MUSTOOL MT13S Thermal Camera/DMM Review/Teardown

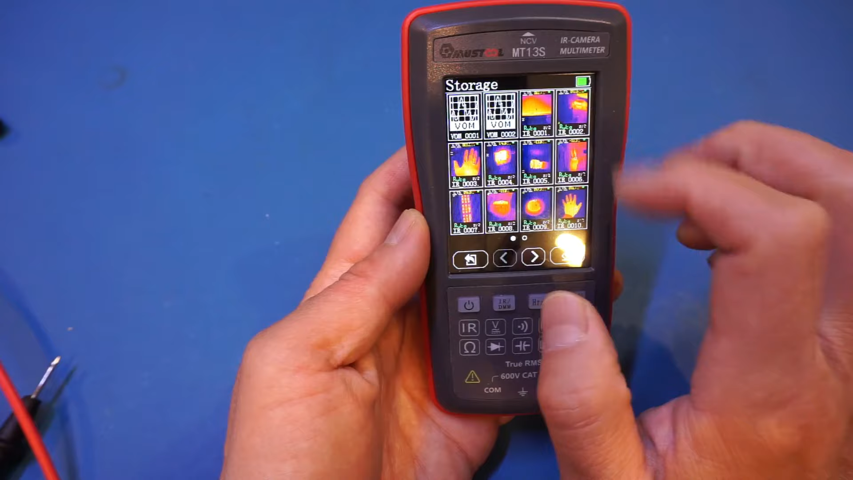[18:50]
That already took up 25% of the usable storage here. And you can see the storage now is only 77% because we only have a 3.5 mag storage on board.
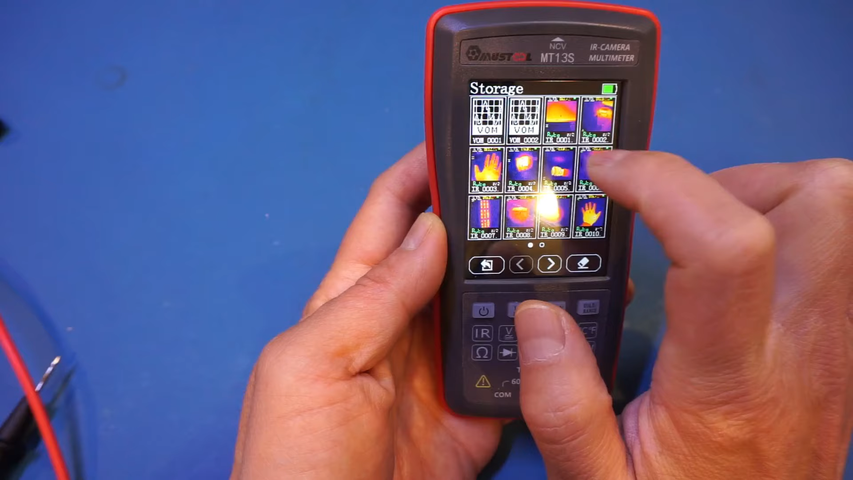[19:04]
And we do have, you can see here, these are some of the data logging we did earlier.